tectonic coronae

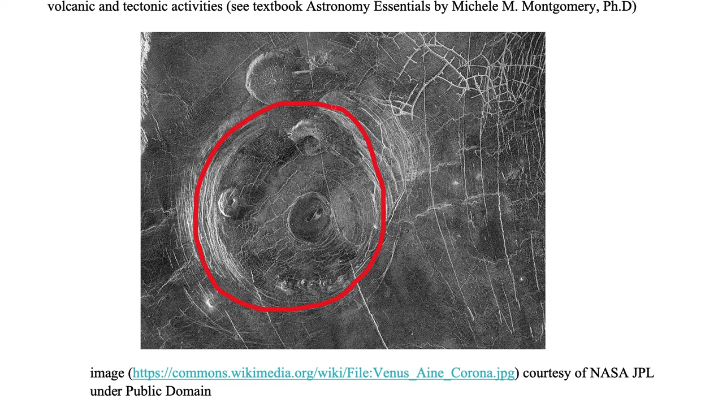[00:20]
We only have one corona shown in here. Associated with the coronae, which is this upwelling due to volcanic and tectonic activities,
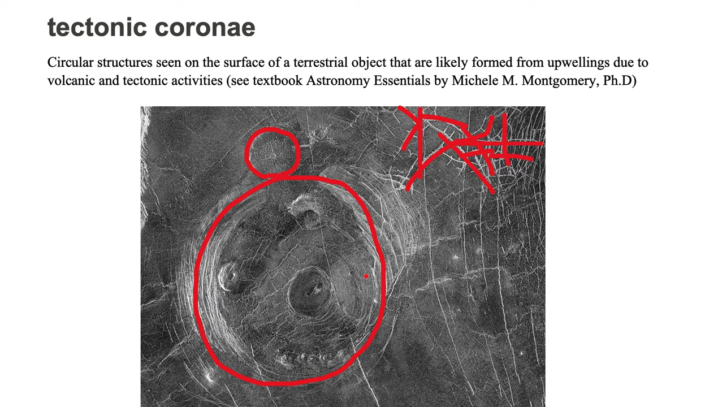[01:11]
All of this is likely formed from volcanic and tectonic activity.